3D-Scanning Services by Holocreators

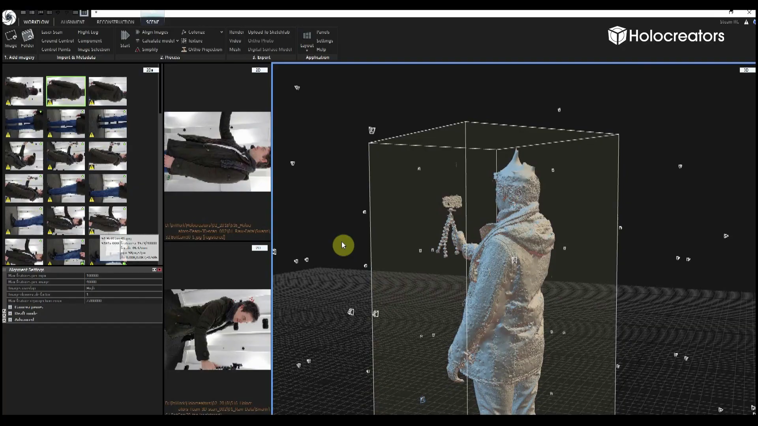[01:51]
Photogrammetry is also the perfect technique if you want to
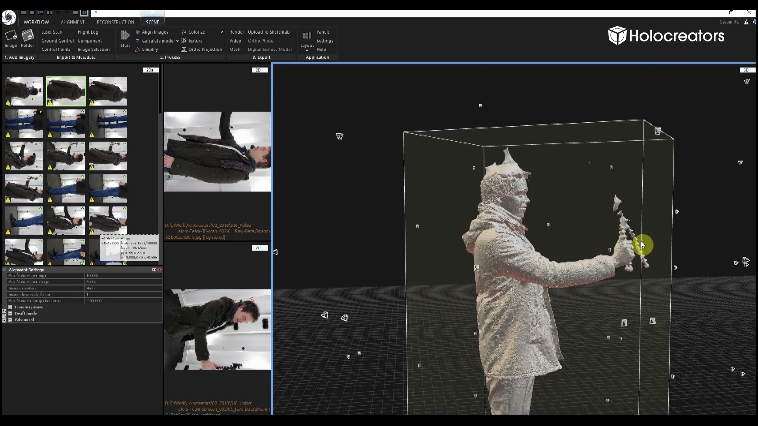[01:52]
3D scan people to create 3D animations or 3D figurines.